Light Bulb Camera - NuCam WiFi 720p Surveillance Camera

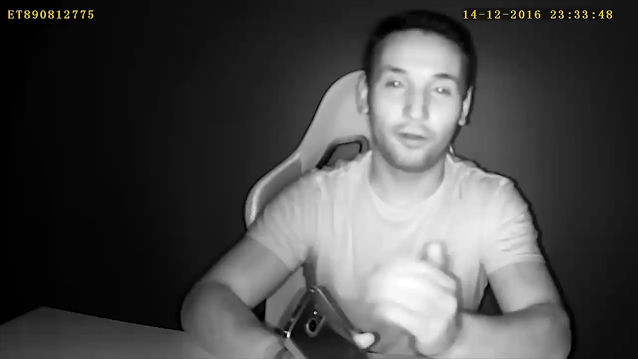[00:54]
now the infrared night vision is on and as you can
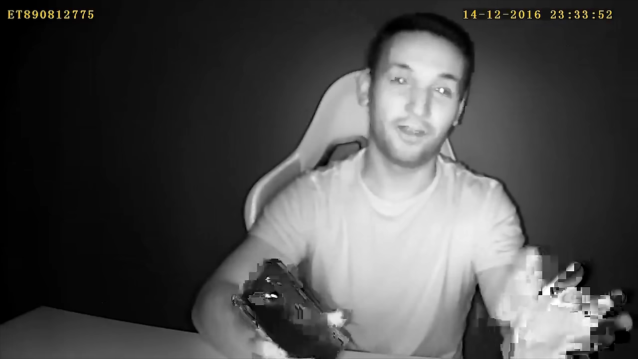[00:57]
see here it's a very clear it's absolutely pitch black here and it's picking up very
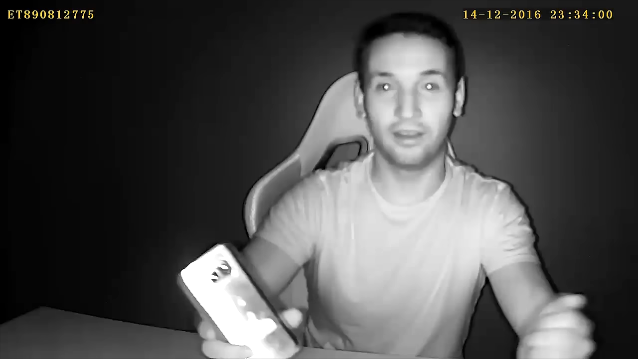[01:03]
nicely here as you see and I can see it live as well on my phone and it looks great so this is especially great when you're placing this
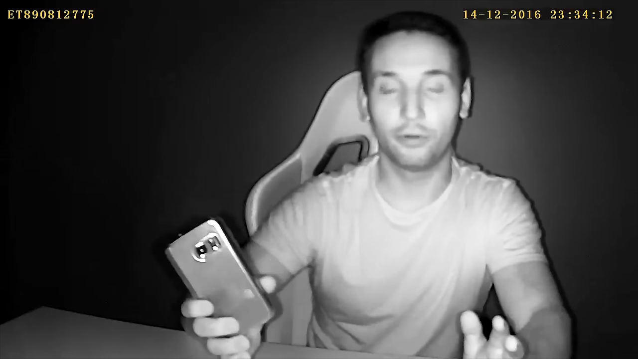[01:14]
outside in your porch or anything like that it's gonna look amazing especially at nighttime you don't really need a light and let's go ahead and turn on the actual NuCam light here and as you see the night